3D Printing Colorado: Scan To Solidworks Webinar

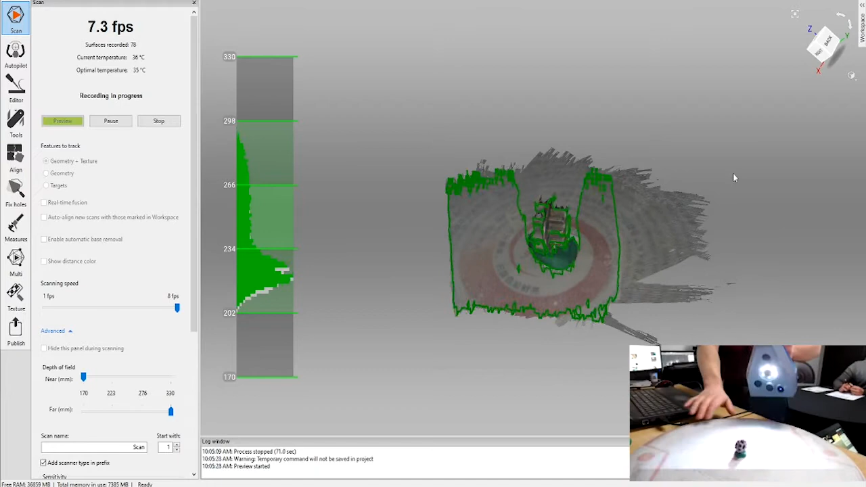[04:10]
The EVA is about 16 frames per second. And the LEO is adjustable as well, but can be up to 80 frames per second.
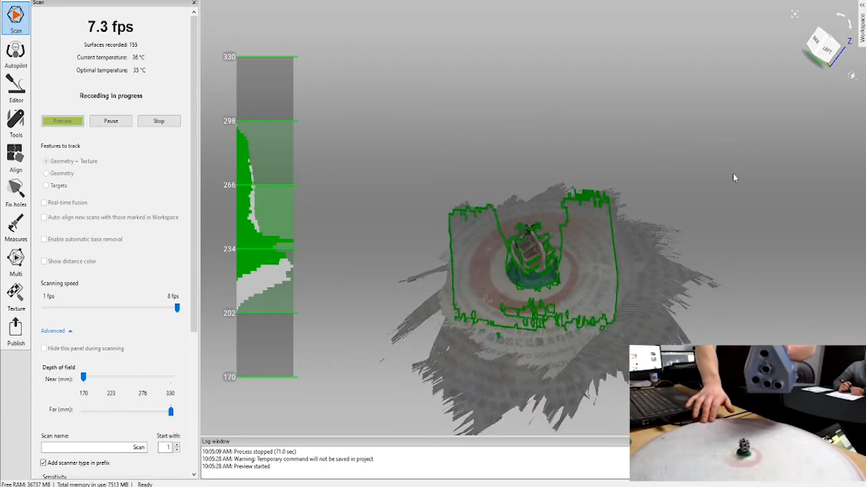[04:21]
You can also use all three scanners or all five scanners, I guess for that matter, the same scan environment.
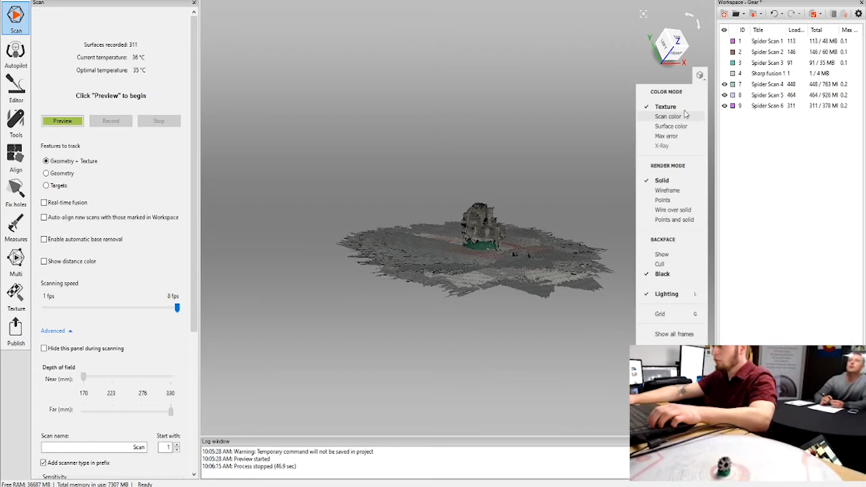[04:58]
Right. So what we're looking at is the three scan groupings I've done each
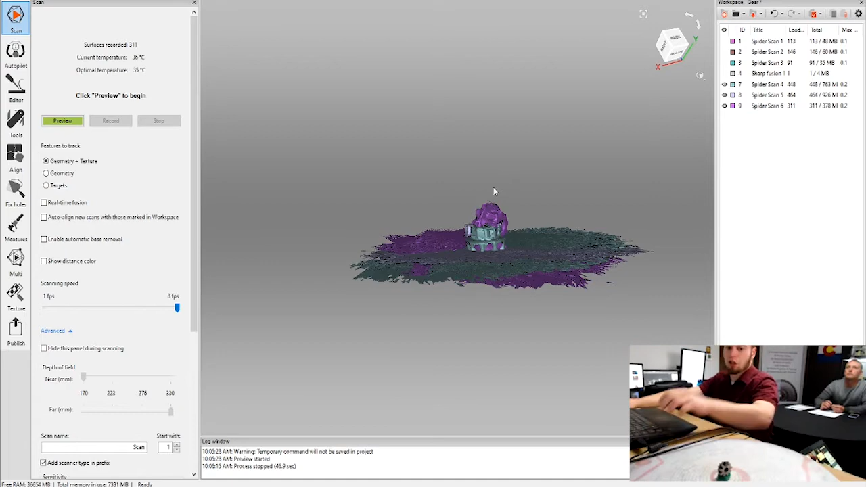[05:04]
time I manipulated the object into physical space.
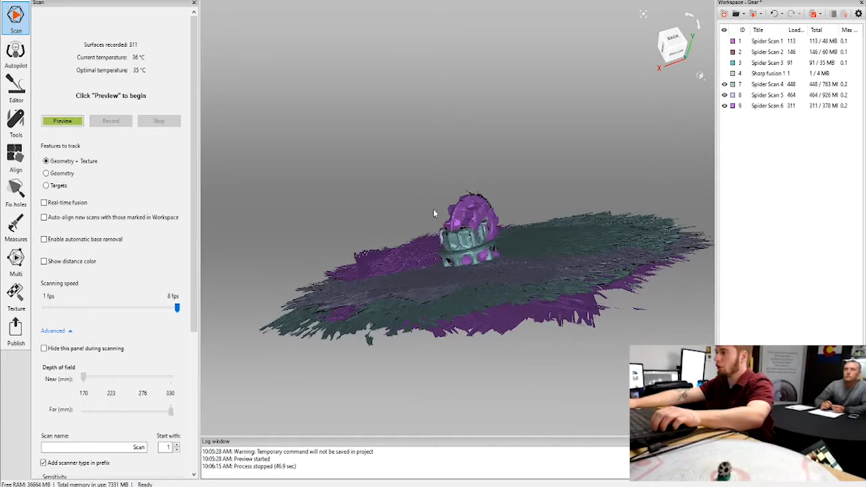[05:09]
So you can see right now they're kind of path-hazardly aligned and not very useful data at this point. So what we're going to do is first isolate out the noise, in this case the turntable on which I scanned and also for the class set, a little bit of play against to hold this in position.
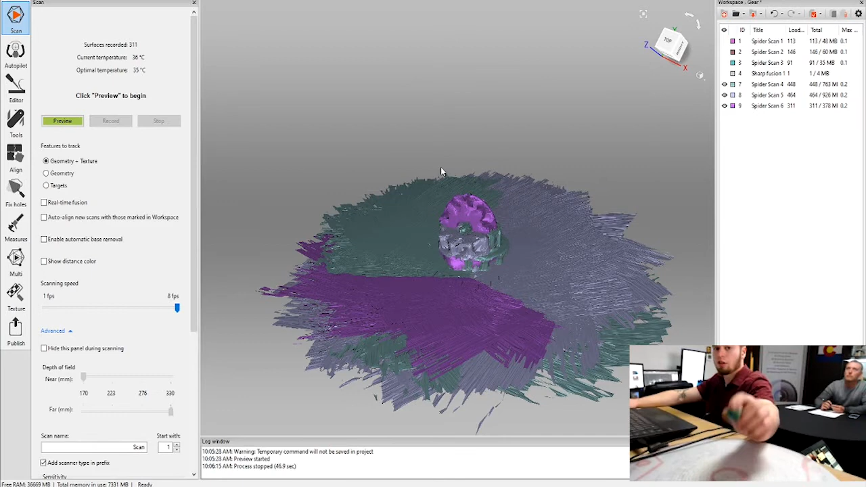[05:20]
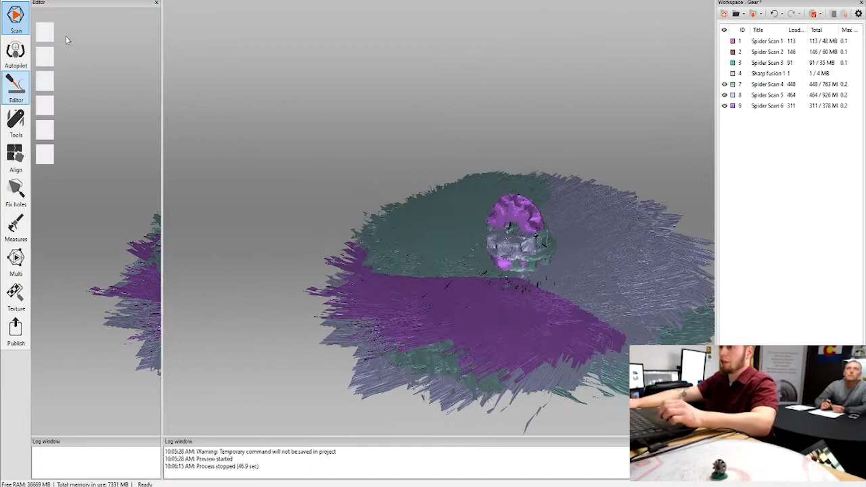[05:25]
So we'll go through and we'll use a base removal tool, which I guess should be worth mentioning that everything from this point in,
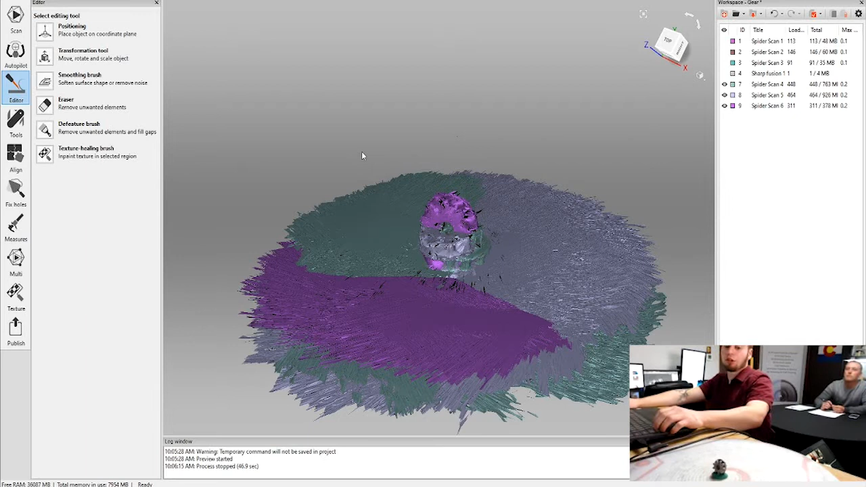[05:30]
so after you collect the data and it's input into the system, everything that I'm about to show you has an autopilot equivalent. So we just like to show it in a manual, hands-on fashion as it's a little more conducive to a demo environment. I'm going to go ahead and take a paint sampling of our turntable here.
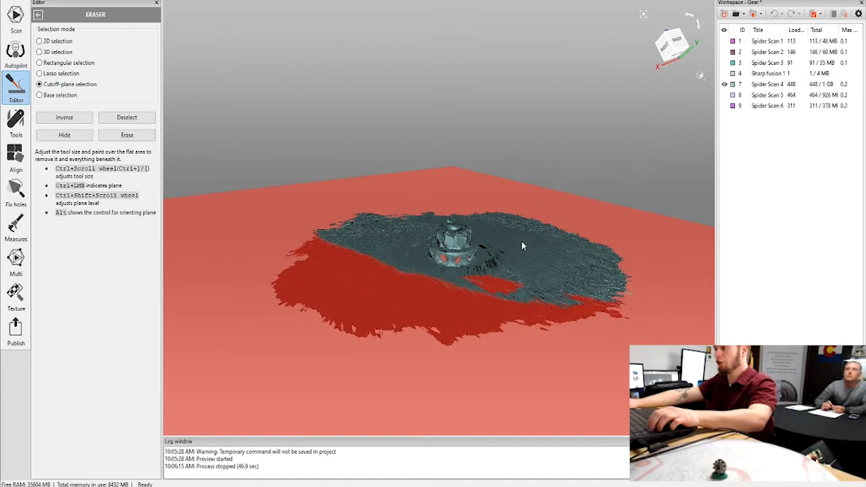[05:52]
And what that's going to do is have the system put a best fit plane through. That's going to be pretty good. I'm going to adjust it upwards a little bit and erase it so that it's no longer contacting the scan body.
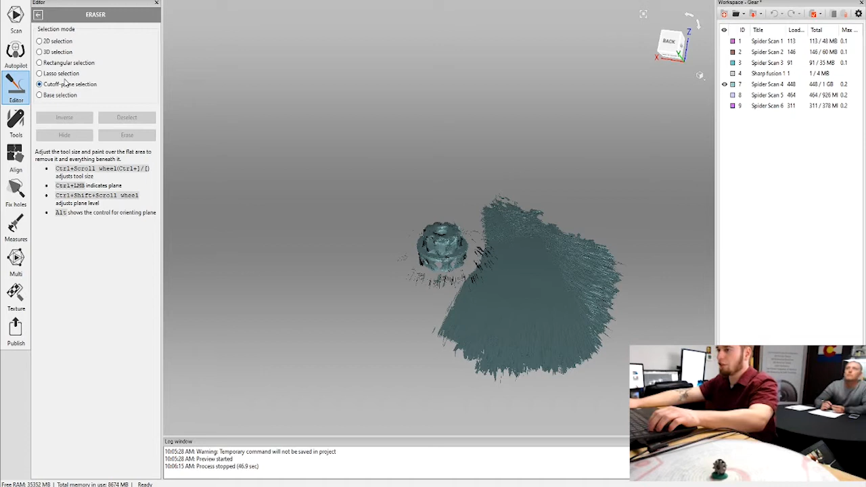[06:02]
I'm going to go through and use our laptop tool to get the remainder here.
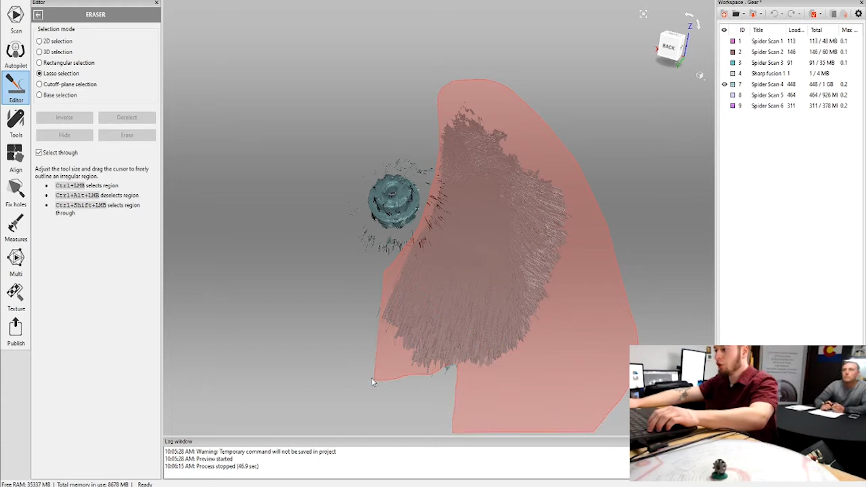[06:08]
So this turntable is great. It's nice and branded for our tech studio.
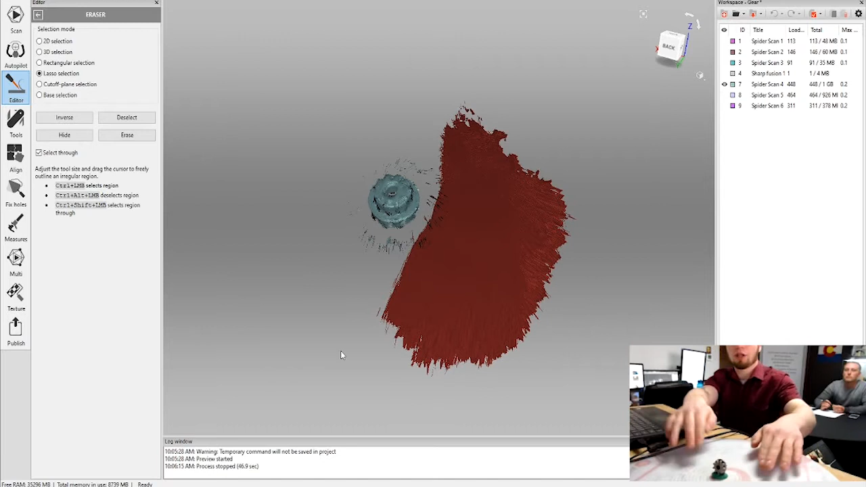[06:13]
However, it does move and contour a little bit. So this edge that you're seeing on screen here was just flowing up a little bit.
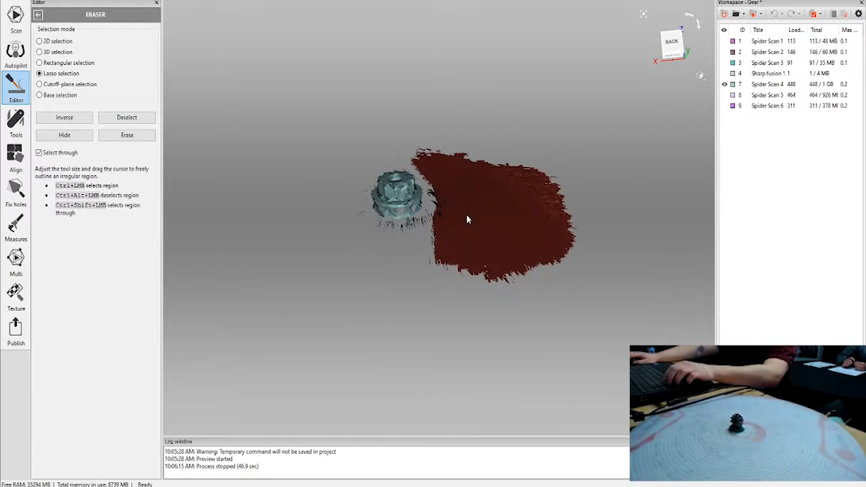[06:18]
So that's why the cutoff plane selection didn't get it in its entirety.
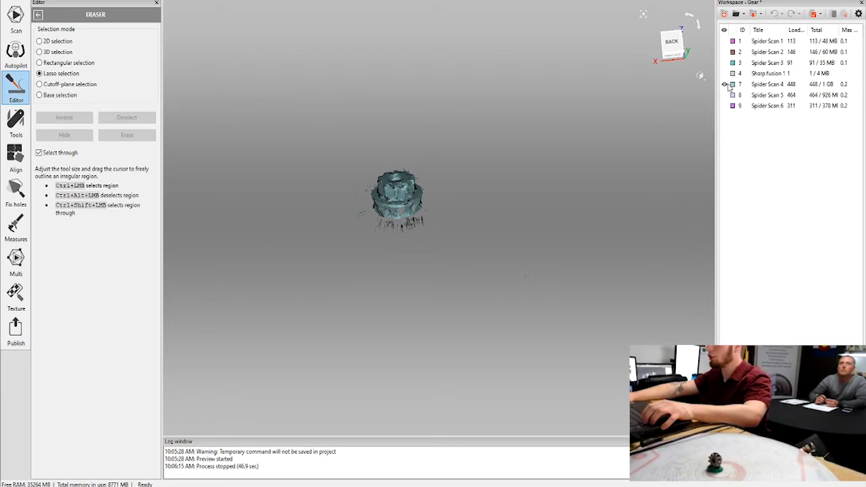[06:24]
So we'll go ahead and switch back to our cutoff plane.
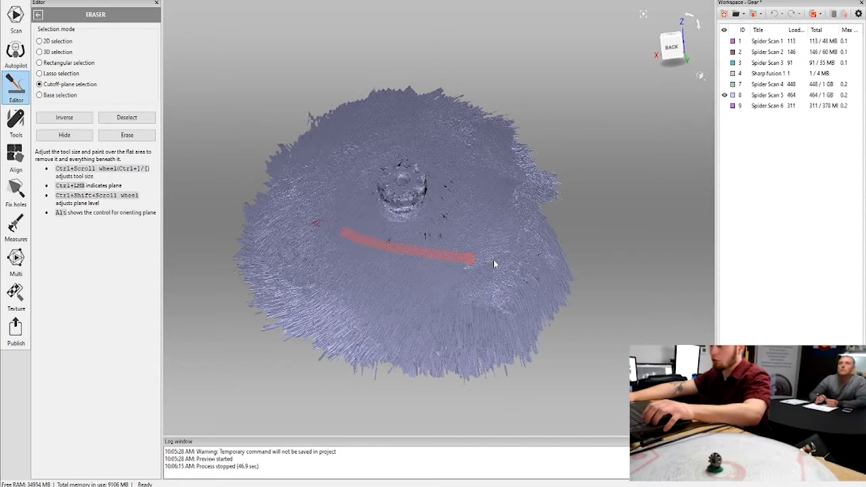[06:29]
Now we're on to our second data set.
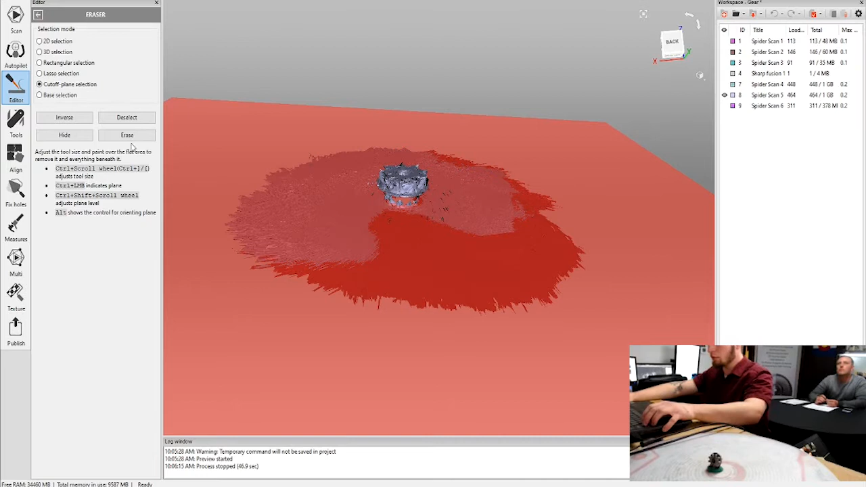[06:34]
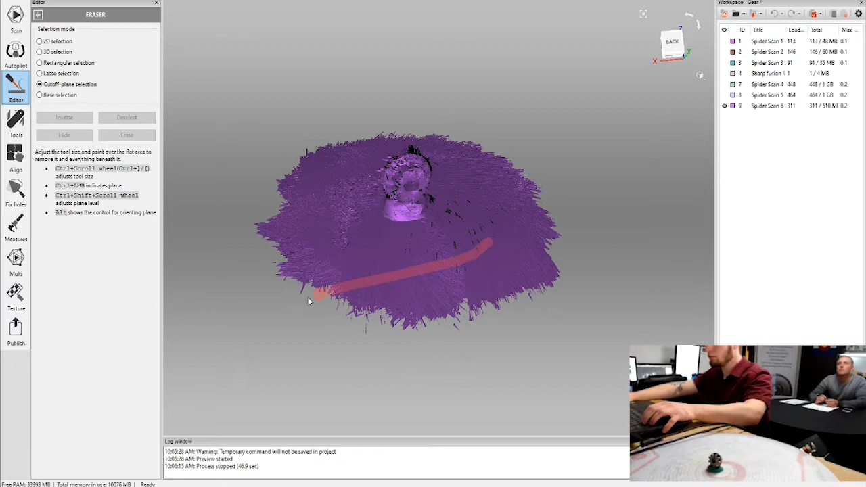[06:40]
So on to our third, I'm actually just going to go ahead and nudge the plane up so that it eliminates all the model in place.
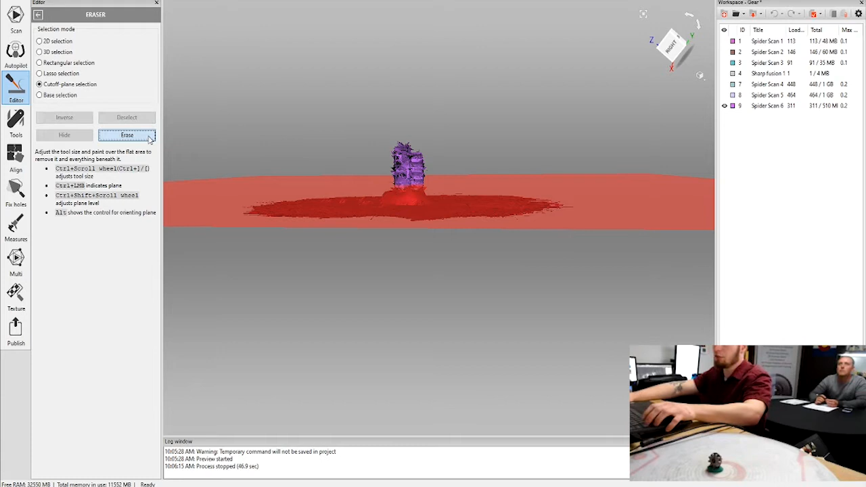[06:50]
Because with this data, I'm actually just looking to connect the first two front to back.